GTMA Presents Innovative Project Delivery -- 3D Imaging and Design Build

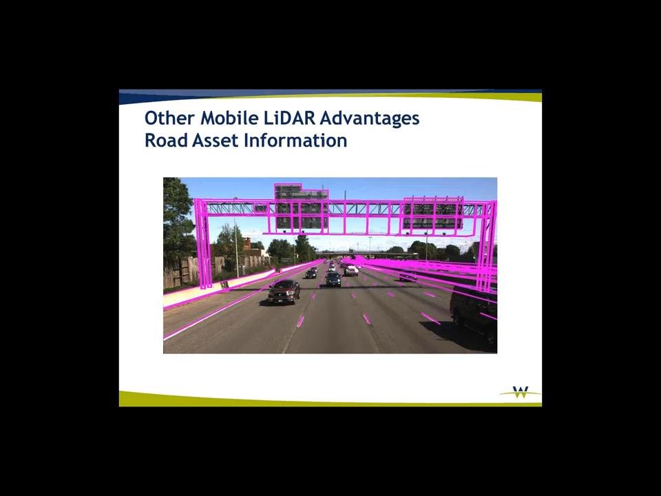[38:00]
Again, some point cloud or some line work from the point cloud overlaid on the imagery. Same thing on the LIDAR data.
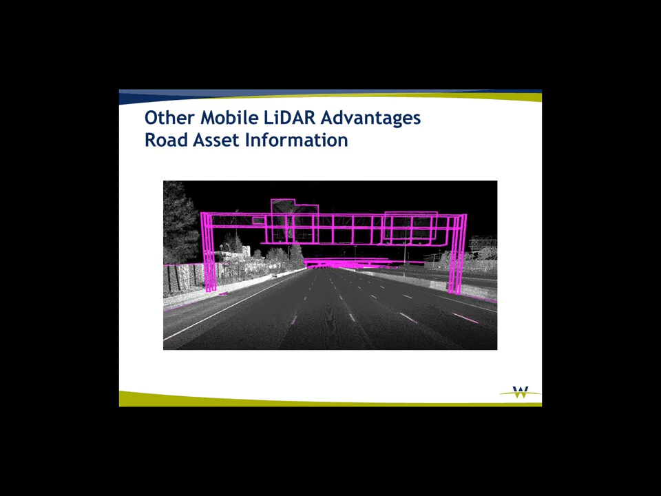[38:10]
Of course, you can collect road cross falls. You can do your slope calculations. You can compute scan points from pavement to create the surface model. You can auto-calc radius of curvature, then be able to do super elevations.
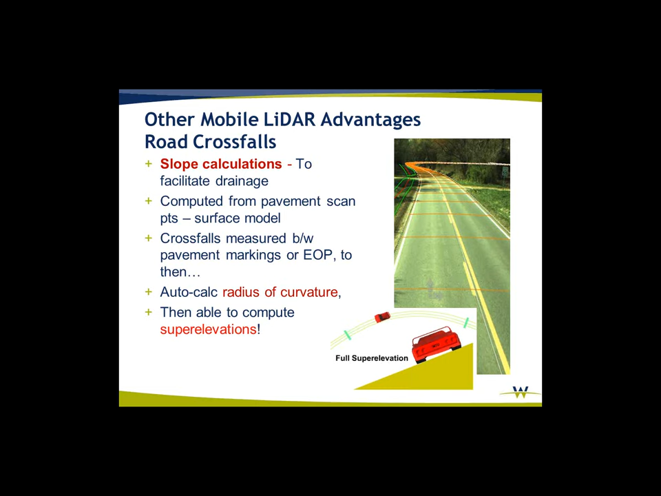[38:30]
Line of sight and viewshed. This is a benefit when you've got a lot
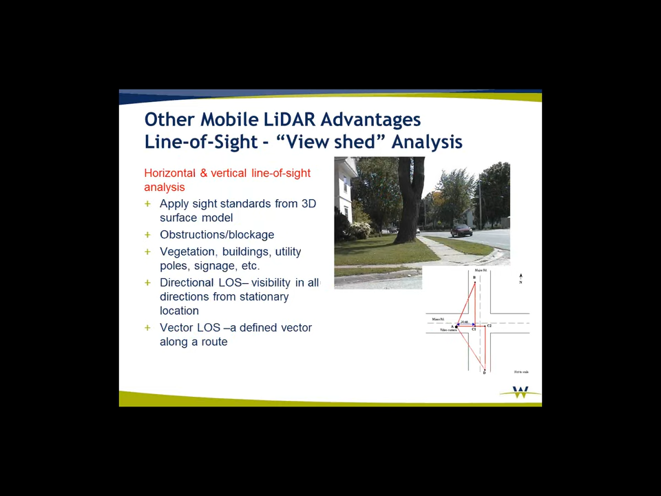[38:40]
of vegetation obstructing your intersection. You can pull line of sight from this information. And here's an example of actually vegetation encroachment on LIDAR data. As we turn on or model the features, we can then isolate out those
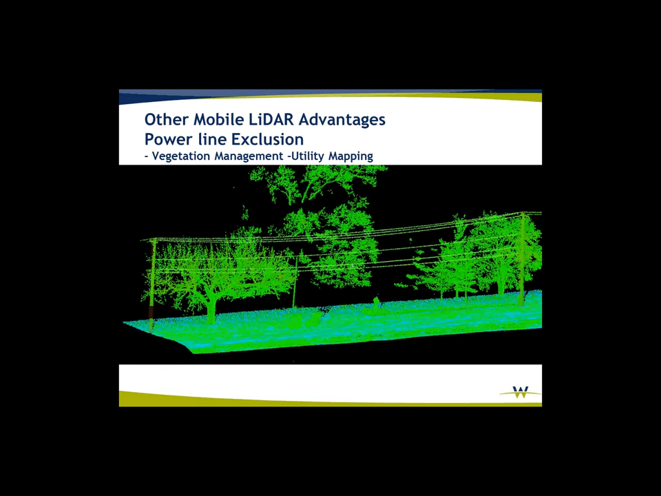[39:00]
features or vegetation that are encroaching on these power lines.
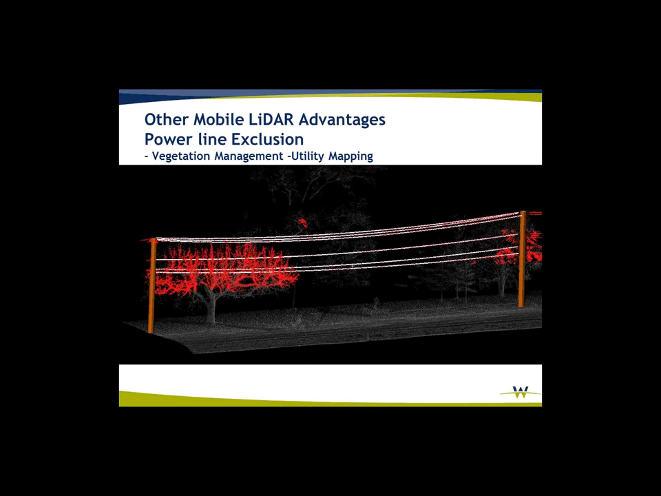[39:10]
Here's an example of the imagery displayed in MicroStation and or AutoCAD.
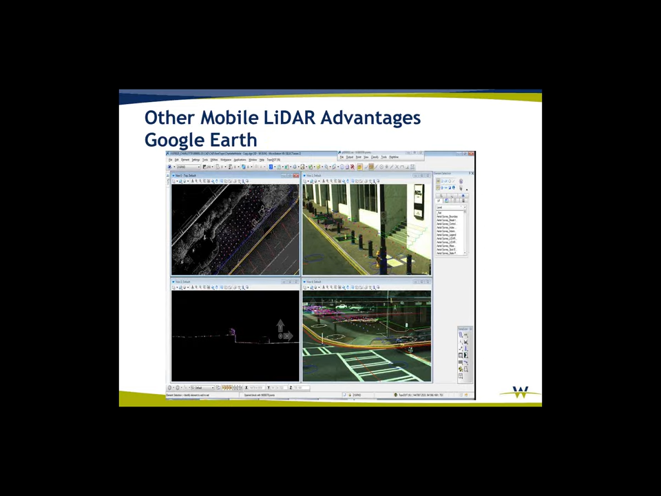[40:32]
Here's an example of the imagery actually collecting data on top of the imagery and it falling back to the point cloud.
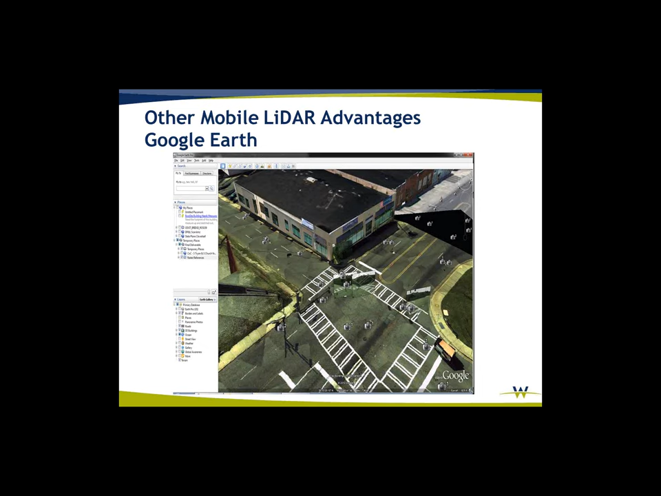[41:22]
So color balancing at this point is too much to ask for. But it still does give you a very accurate representation of what is on the ground. Sign inventories. We're actually in the process of doing a very large sign inventory for the city of Indianapolis.